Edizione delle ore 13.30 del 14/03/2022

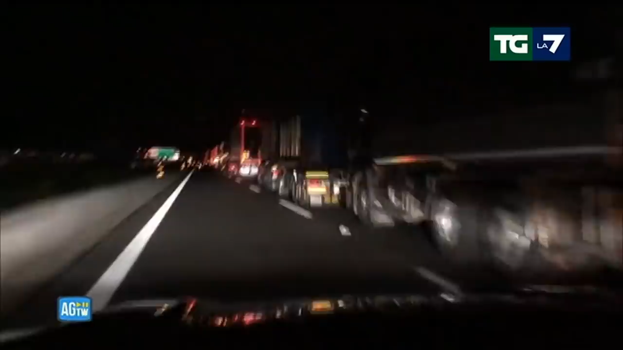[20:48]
Ieri sera protesta anche sull'autostrada vicino a Caserta e all'altezza di Nola.